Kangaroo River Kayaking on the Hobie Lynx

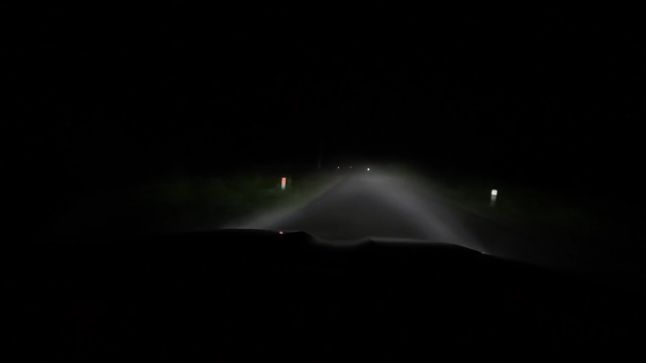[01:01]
Taking my time heading down the road to Tallawa Dam. I'll check back in soon.